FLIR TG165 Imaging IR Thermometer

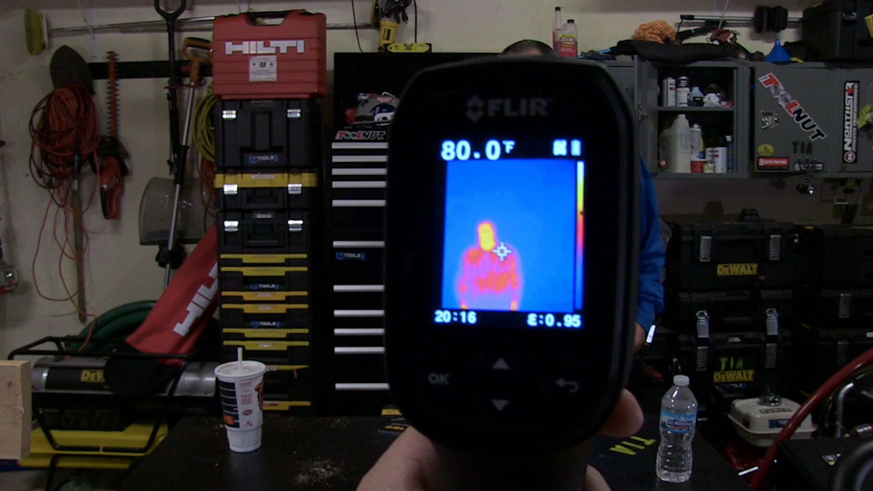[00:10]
On screen: spot 80.0°F
Hello everybody today we're gonna go over the FLIR TG165 and you can see
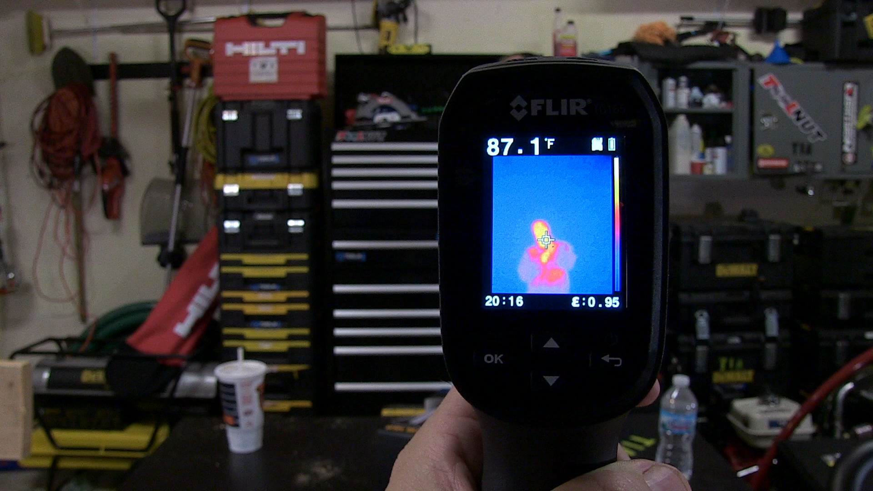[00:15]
On screen: spot 87.1°F
that's exactly you're looking at me through that right now so let's
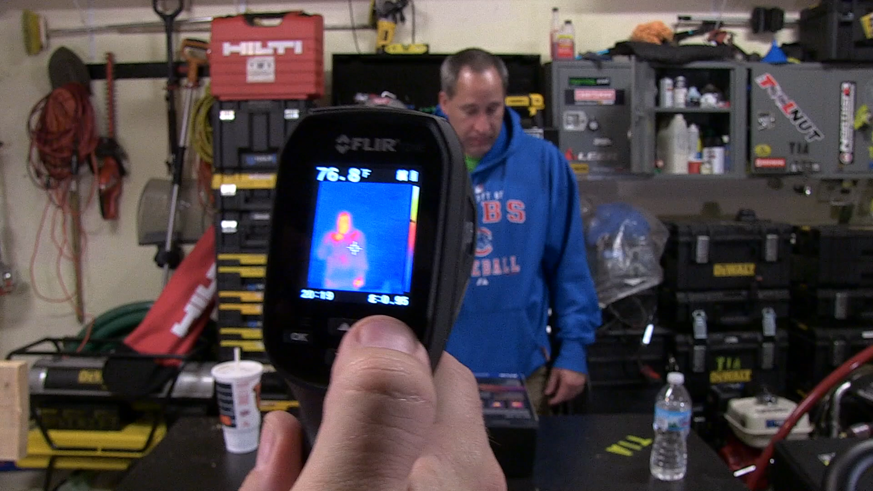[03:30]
On screen: spot 76.8°F
real simple you guys we're gonna hit the menu on this there's the menu the first one is uh for oh hold on we could go in and save oh so these are some of the pictures that I've saved there's my cat that's cool see the cold nose on the cat you guys see that so that's some of the stuff we saved so we can go back and watch look at our stuff on there uh down here we can turn the thermal to a uh black and white image so there's no
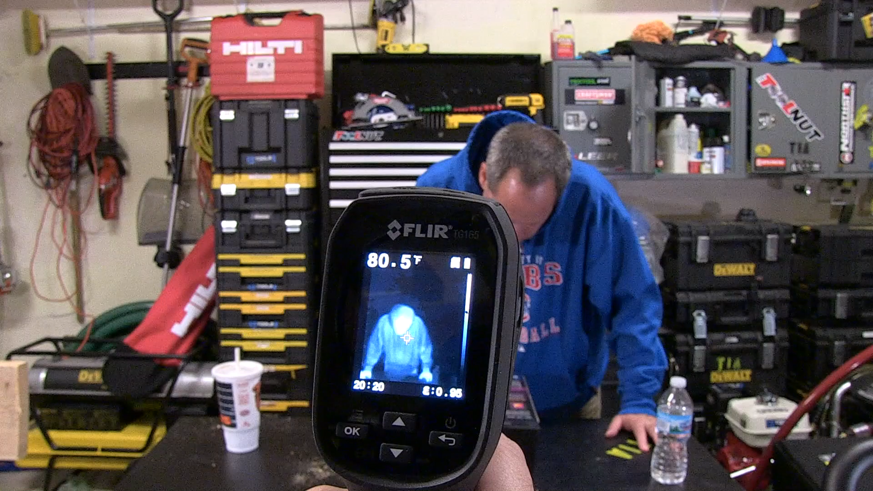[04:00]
On screen: spot 80.5°F
colors look at the camera Eric that's kind of cool for night vision um okay then we'll go back to menu emissivity level 0.95 lasers here's the lasers this is
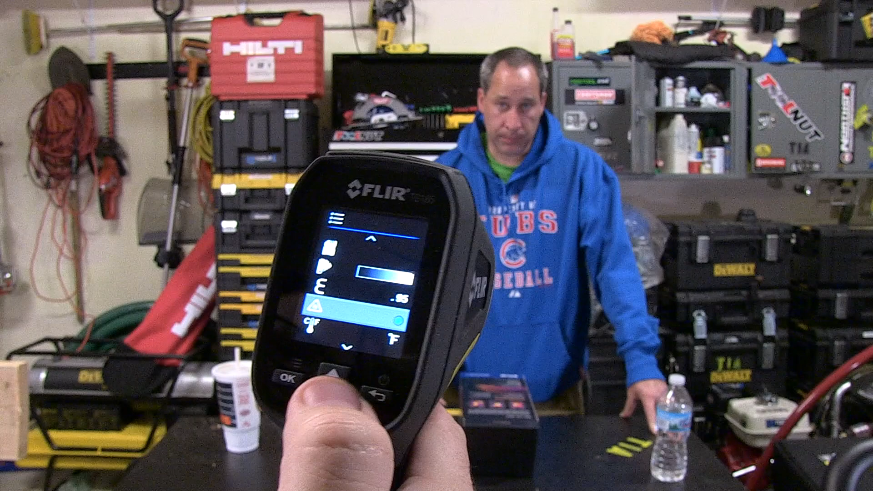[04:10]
cool so hold on lasers don't come on yet so I pull the trigger there's
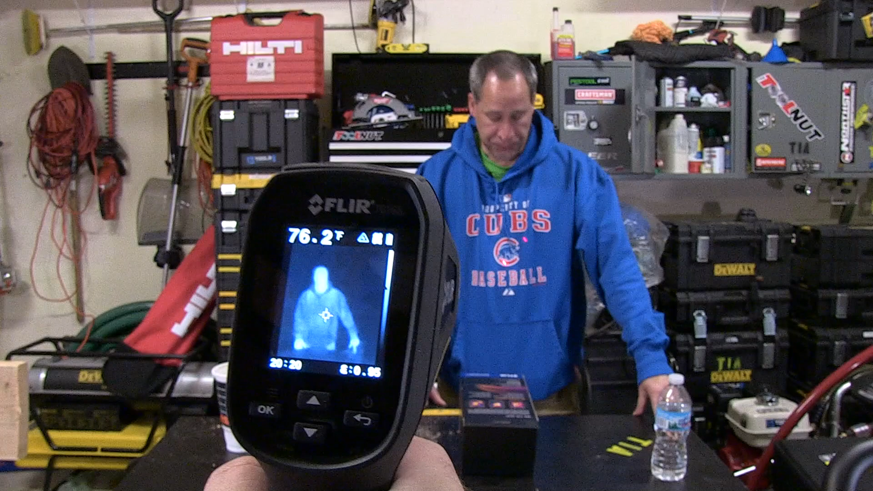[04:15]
On screen: spot 76.2°F
the laser see the lasers on Eric you guys basically what's between those two lasers
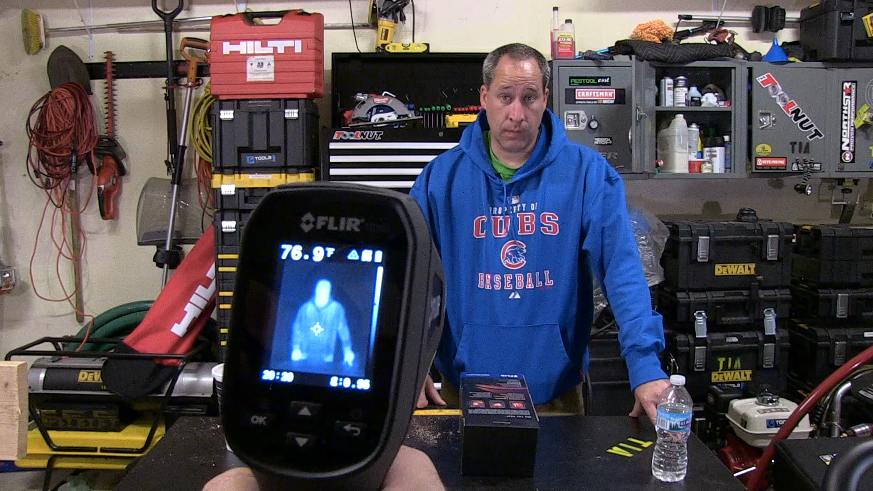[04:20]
is the temperature reading we're getting here yeah kind of pictures circle around yeah well not yeah oh yeah because it's gonna go down here it's not just between these two yes Eric
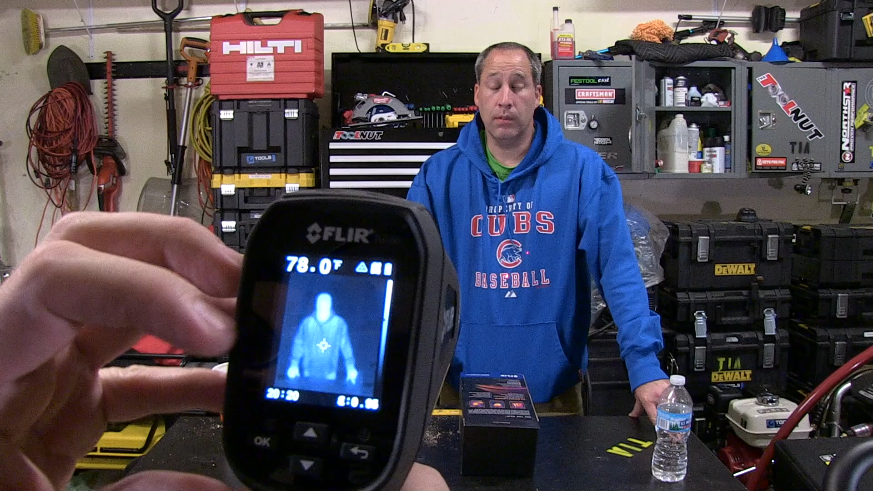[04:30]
and then in the center there that's your actual reading right there if you guys can see that little uh crosshair that's where the reading is on the actual image okay like I'm making the picture like boogie roll down my
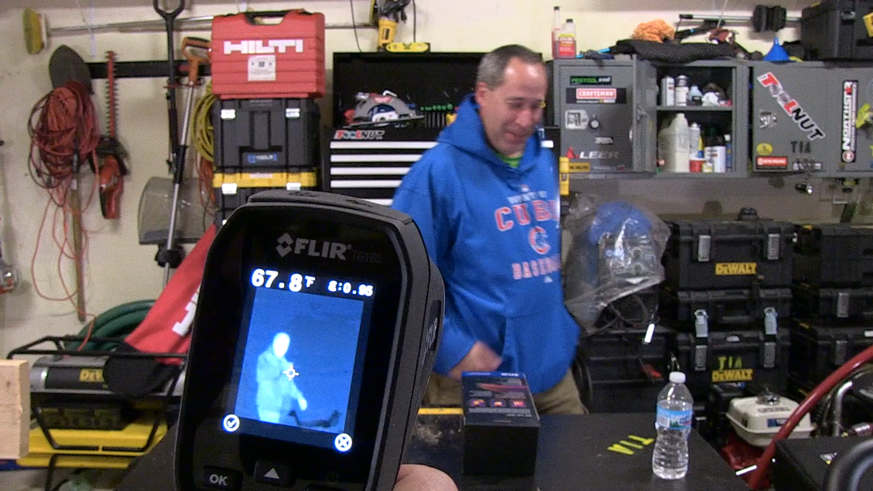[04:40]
nose so as you see when I'm pulling the trigger as soon as you release the trigger do you need me off of there or are you doing it over here no just stand there it wants to save it but we're not gonna save it so we just go right there let's go back to the menu laser on and off celsius fahrenheit uh we can turn that little
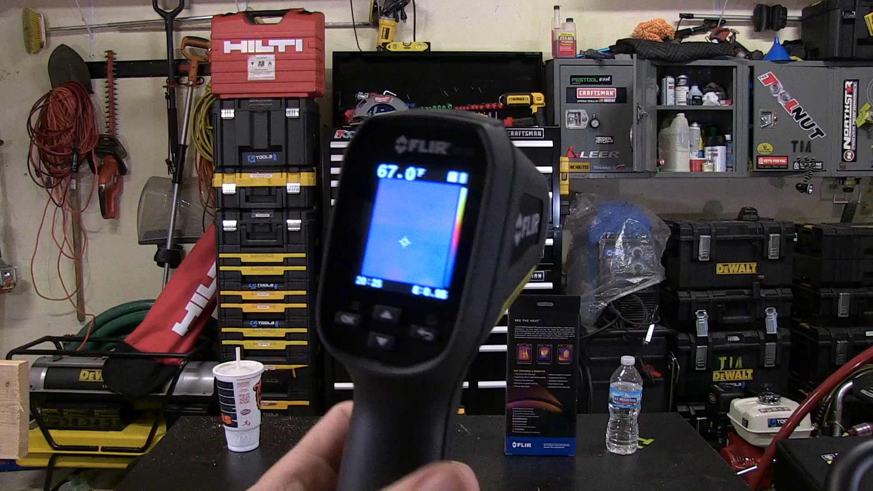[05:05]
real simple unit to operate you guys
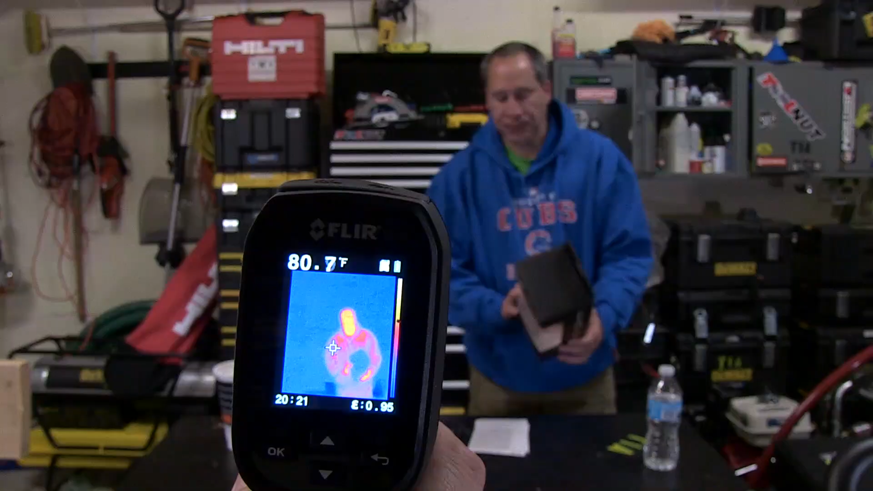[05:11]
On screen: spot 80.7°F
it's pretty cool what are you getting cold allergies or something no i think it's ebola it might be checking me do i have it well let me see according to this you're